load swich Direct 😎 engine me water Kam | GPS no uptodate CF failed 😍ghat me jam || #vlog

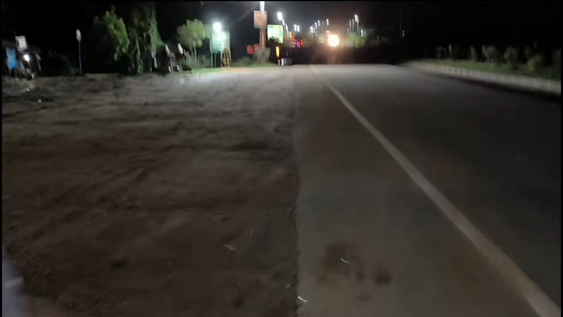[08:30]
हम खड़े हैं बंबी चक्की पे, और यह देख लिए, सामने बंबे चकी ब्रीज है, और यह रहा बोड़,
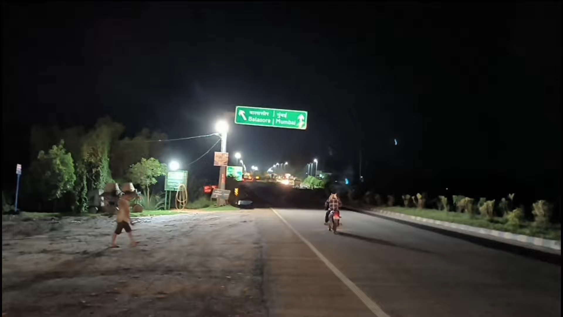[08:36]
बोड़ पे बाले स्वर बाय साइड यहां से जाएंगे, और सीधा जो है बंबई रोड है,
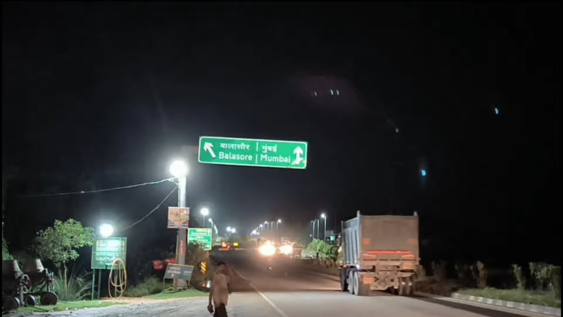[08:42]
और यह बागे बंबे चकी है, जो दिखाई दे है, तो हम लोग यहां खड़े थे, गारी का सीशा हुशा साब किये, लाइट वाइट लगाए, तो अभी पार्किन लाइट देखिये, जला लिए है,
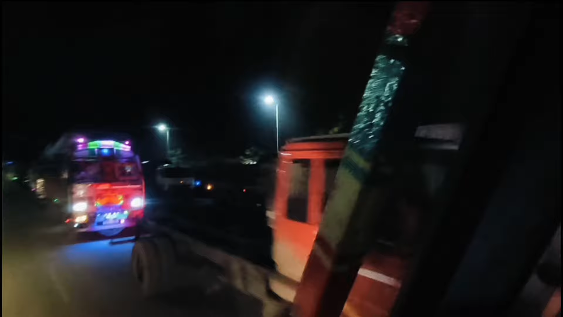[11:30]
उस साइड भी जाब है बहुत बोहुत बीड़ा element में कच्छा माल की कारिया बहुत फसी हुई है और